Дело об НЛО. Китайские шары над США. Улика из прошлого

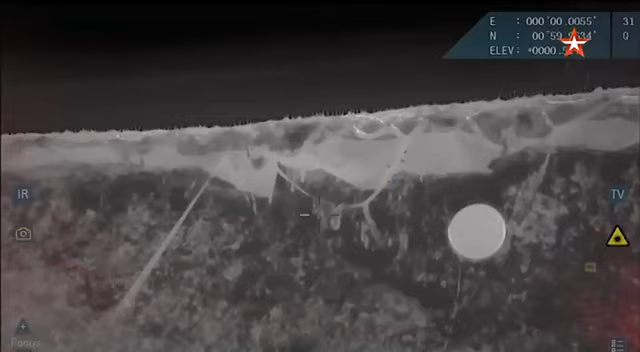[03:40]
Увидит ли шпионский аэростат современные системы обнаружения?
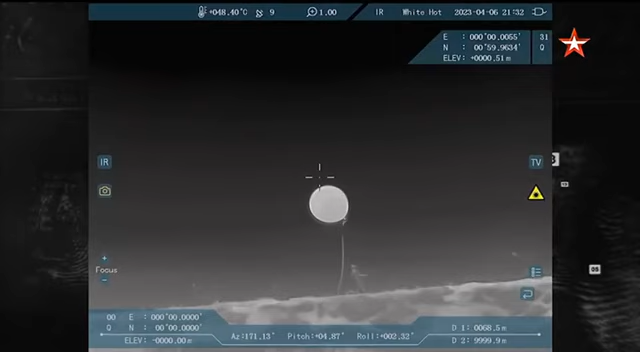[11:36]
Как долго его будут видеть приборы в зависимости от набора высоты? Узнаем через несколько минут.
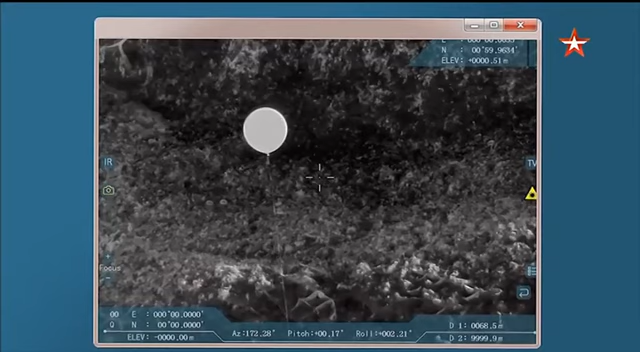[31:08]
а тут разница больше десятки градусов, наверное.
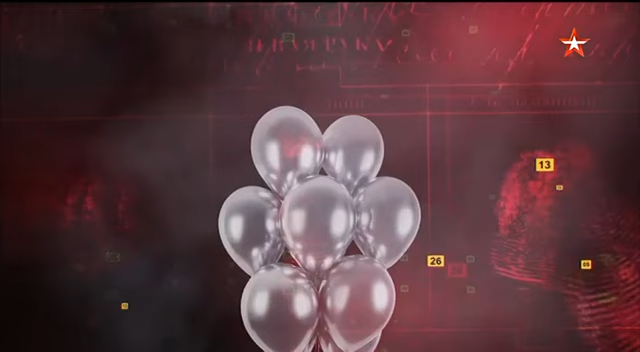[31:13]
А вот обнаружить шар, окажись он за облаками, уже сложнее. Облака – это... Водяной пар и инфракрасное излучение рассеивается.
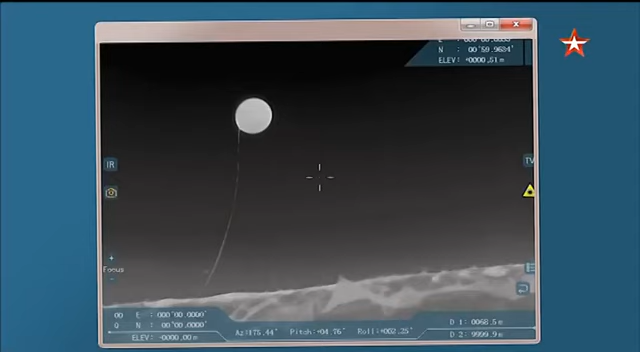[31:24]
И может быть такое, что за плотными слоями облаков данный шар будет не виден. Очень сильно влияет размер.
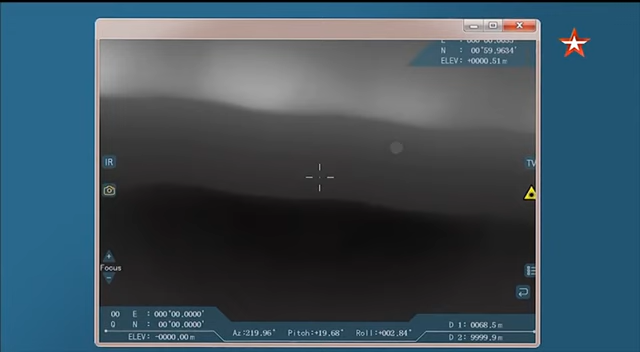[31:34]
То есть в данном случае у нас шарик маленький, и будет его проблематично заметить. Такие цели видят и радиолокационные станции.